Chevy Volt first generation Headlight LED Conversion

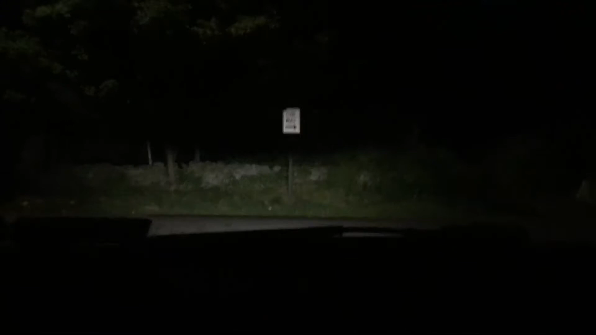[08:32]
So this is how it looks from inside of the car when you have LEDs on and you're on the road, you see it's dark. This is how it goes.
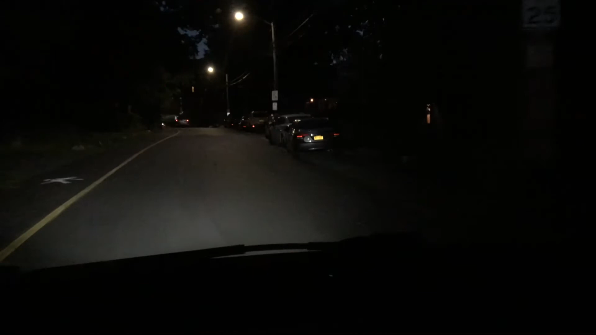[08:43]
This is low beam, this is high beam. So now you know the difference.